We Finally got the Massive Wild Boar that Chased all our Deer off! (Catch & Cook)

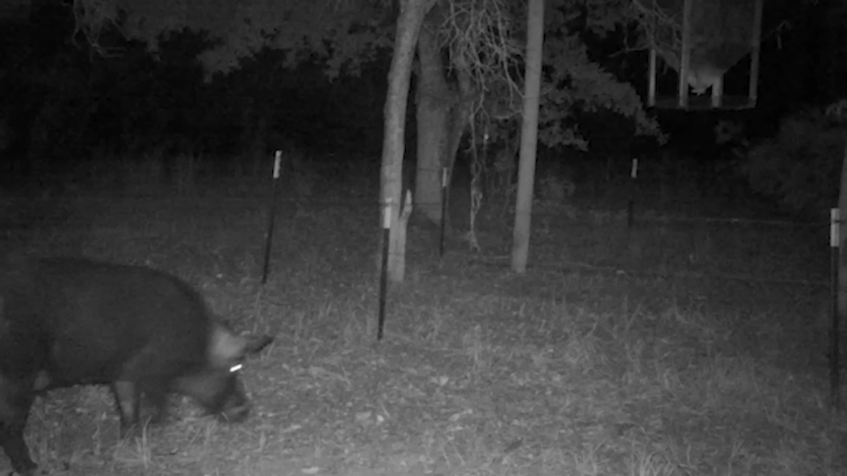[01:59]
You won't have any deer because they'll run them all off.
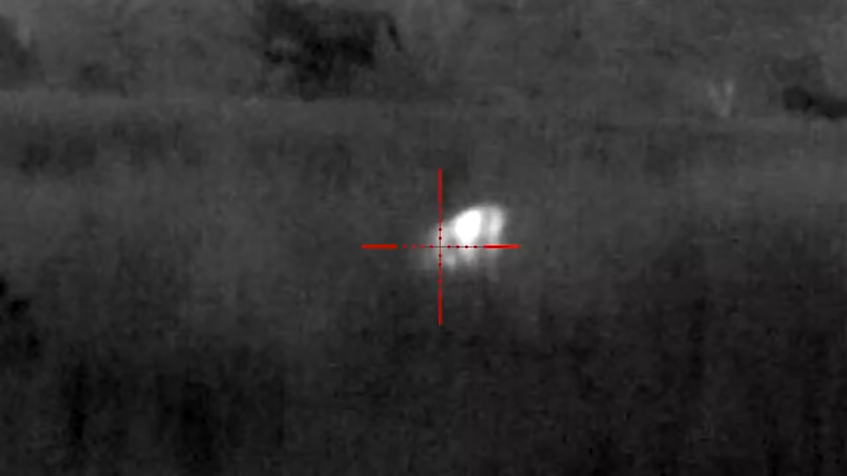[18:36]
We did end up though going and killing another huge hog with a thermal and when we get done with dinner,
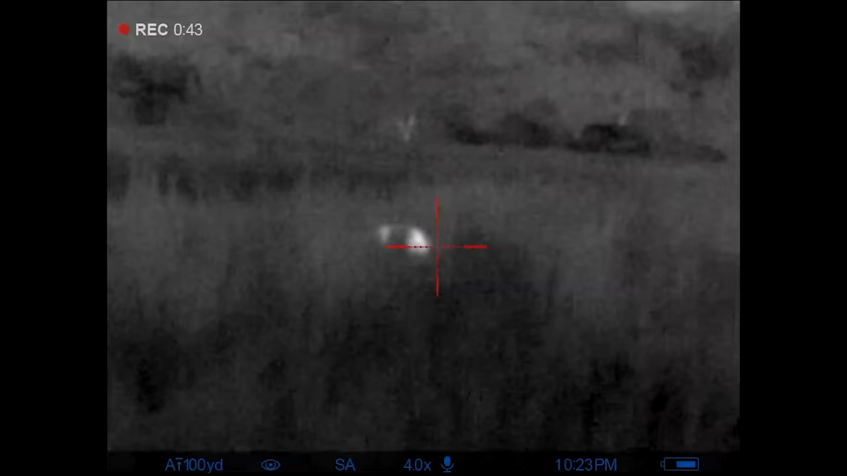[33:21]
All right, it's on. My air, shoot off my shoulder. It's on.
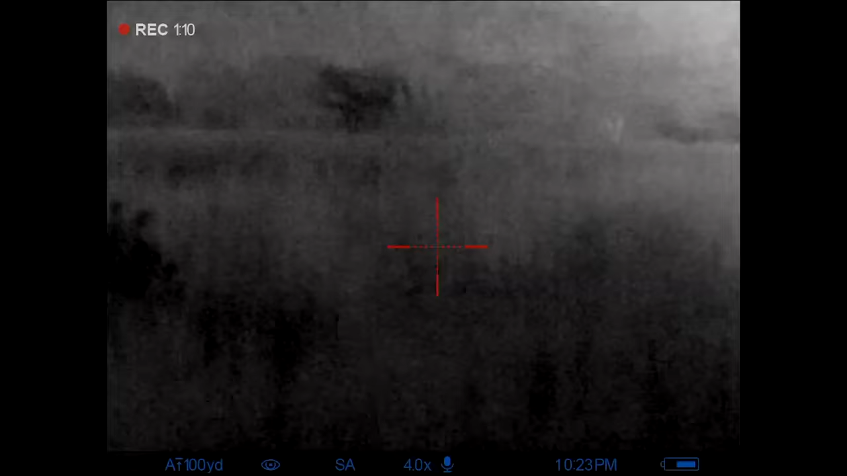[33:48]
Got him down. You got him. He's down.
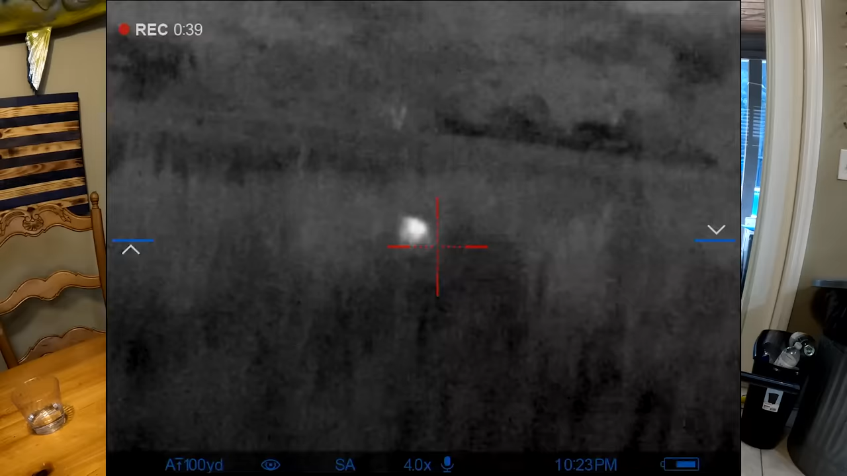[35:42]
well after watching the footage that you guys have already seen like i'm speechless it's terrible i know right here is a focusing button that when